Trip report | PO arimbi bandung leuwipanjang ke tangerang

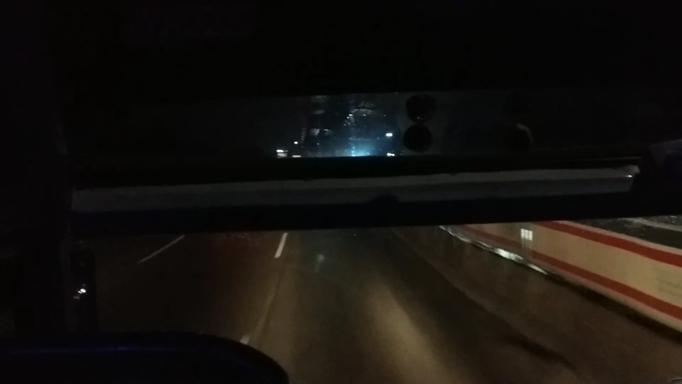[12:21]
Jalan hari kita sudah memasuki kawasan tol Cikampek. Ya, beginilah situasi malam hari di tol Cikampek. Situasi lalu lintas di sini memang agak tersendat akibat dari proyek-proyek yang dilaksanakan di area tol Cikampek. Jadi kalau teman-teman melakukan perjalanan dari Bandung, Jakarta dan sebaliknya melalui tol Cikampek,
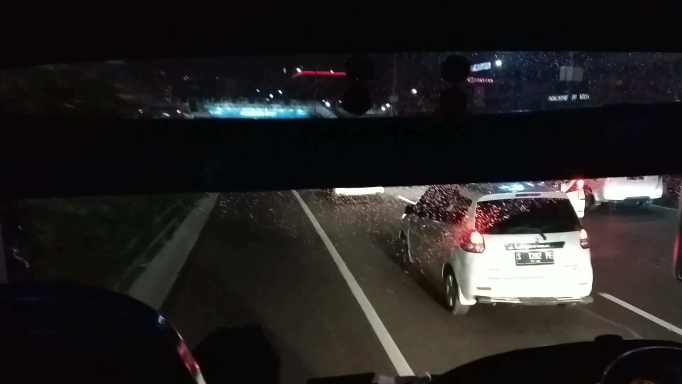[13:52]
juga tidak luput dari suasana kemacetan seperti ini. Jadi selalu perhitungkan perjalanan teman-teman ketika melakukan perjalanan melewati tol-tol seperti yang saya sebutkan tadi, yaitu tol
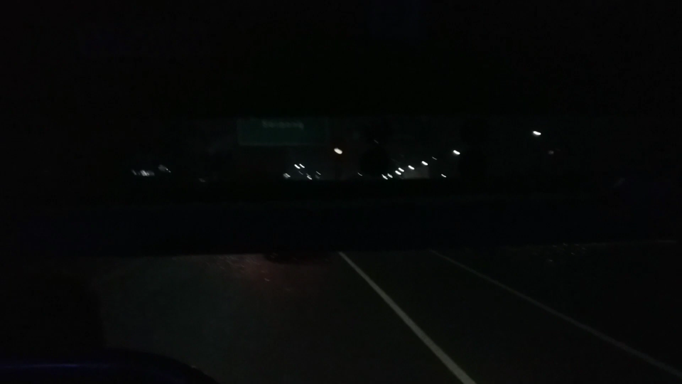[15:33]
Pukul 8 malam atau 20 waktu Indonesia Barat, setelah kurang lebih melakukan perjalanan 4 jam dari Bandung, akhirnya armada telah memasuki exit tol Tangerang.